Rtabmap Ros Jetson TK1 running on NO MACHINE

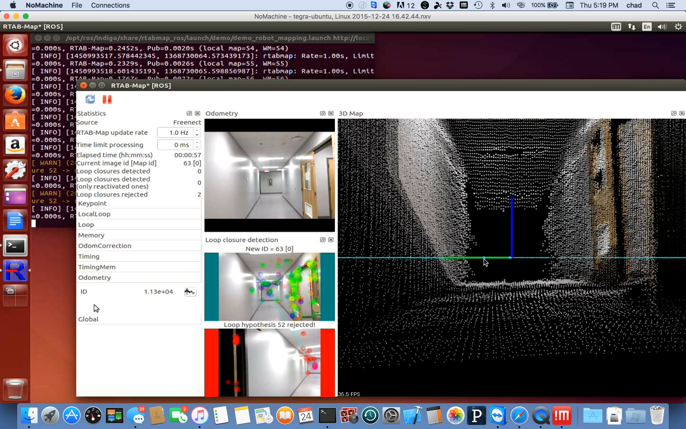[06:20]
this impacts how fast you can run the algorithm right now this pre-record algorithm is running at one hertz
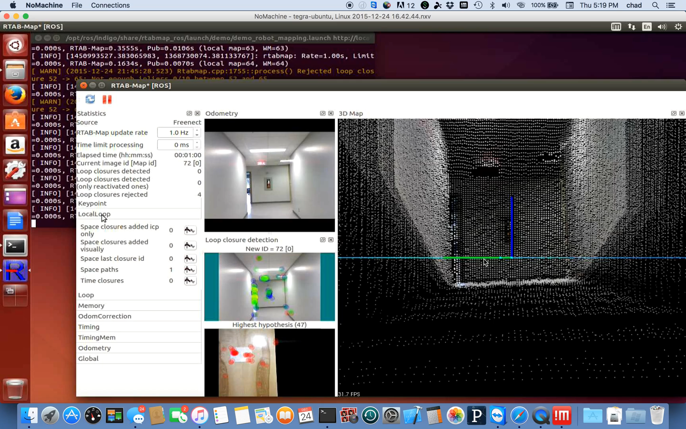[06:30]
for real-time applications we may want to have something that can maybe process you know a 10 or maybe even more hertz to get
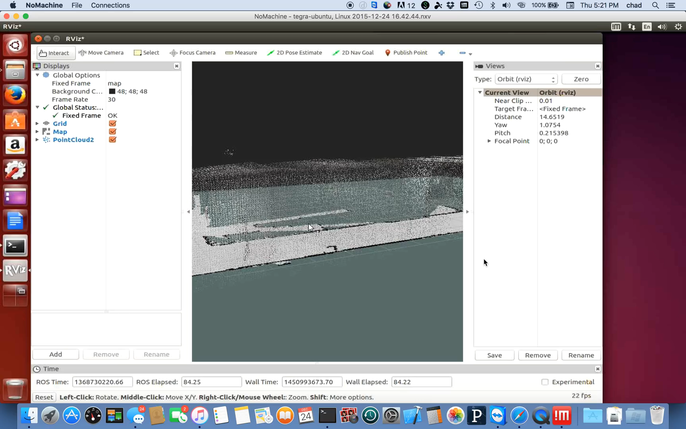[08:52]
in a 3d space such as a quadcopter this could be rather
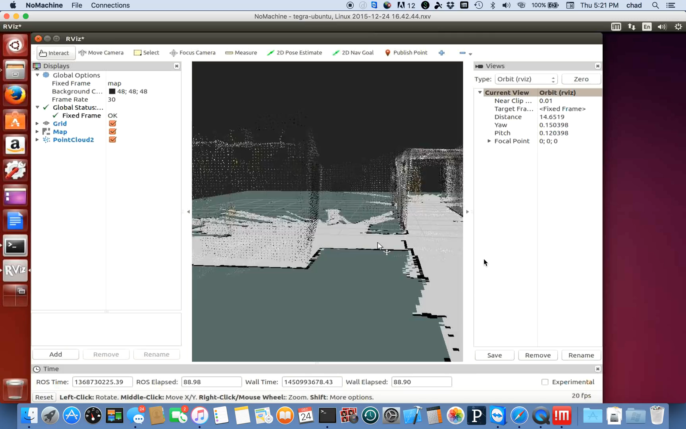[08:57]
beneficial because as soon as we have these portions
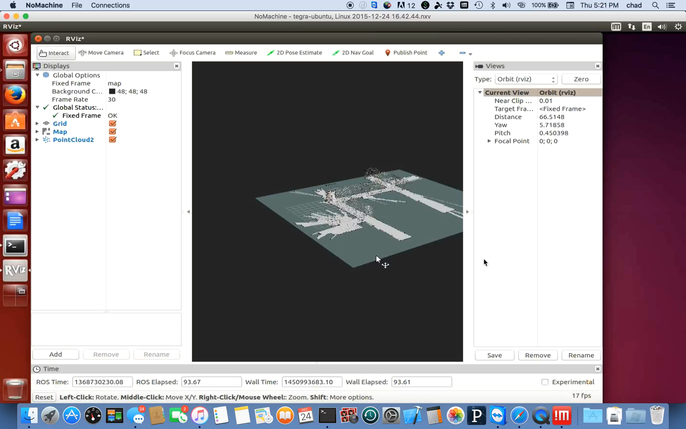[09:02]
of the map that have been defined to some heuristic where they're good enough to provide additional navigation then we can dispatch additional robots